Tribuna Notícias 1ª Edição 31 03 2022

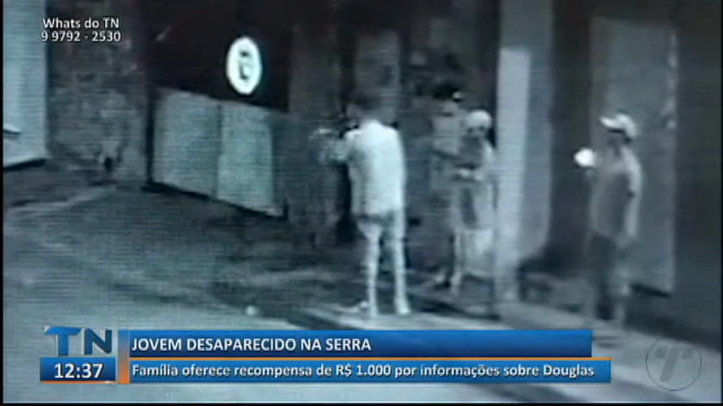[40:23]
Amigos dos familiares de Douglas conseguiram vídeos que mostram ele um dia depois de sair de casa, no bairro Novo Horizonte, na Serra. Ele aparece fumando perto de uns rapazes. Essa outra imagem mostra ele correndo, mas na gravação não tem ninguém atrás dele.
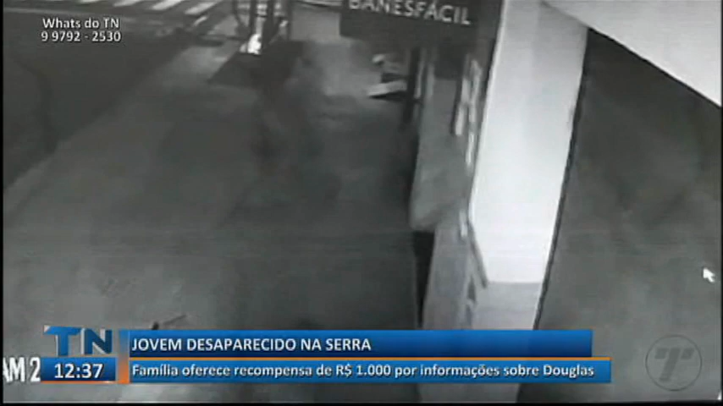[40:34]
Luciano é irmão de Douglas. Ele tem um bar em Novo Horizonte e foi o último da família a ter contato com ele.